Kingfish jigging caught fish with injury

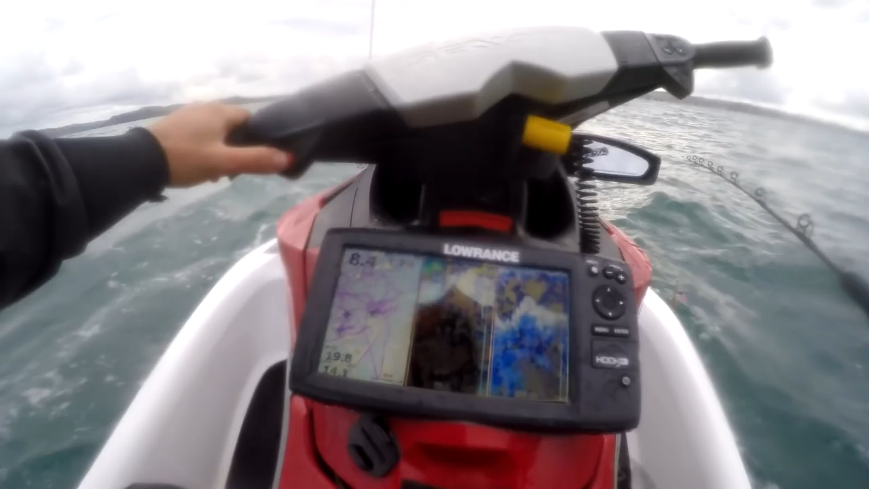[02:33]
Here you can see the 5m high point on this reef. The fish don't always show up on the sounder because of how shallow the water is, so you have to be right on top of them, but they will usually be sitting on the up current side of this point.